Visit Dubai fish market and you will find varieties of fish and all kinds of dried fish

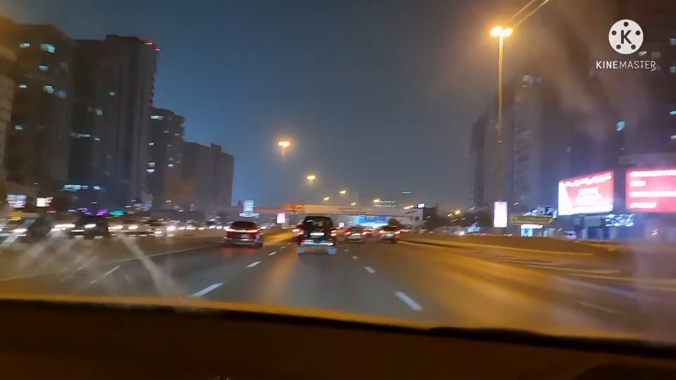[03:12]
Ito ang Dubai Road. Dubai Sharjah. Dubai Sharjah Road, papuntang Dubai. Hinabaybay namin ang parapit sa kapitan sa daan, papuntang Dubai. Dito lang tayo sa ano. Ang ganda kasi dito sa Mamsar. Ang ganda kasi dito, maluluwang yung mga kalsada. Makikita nyo na 4 lanes yata yun, 3 lanes katulad sa atin na talagang ano,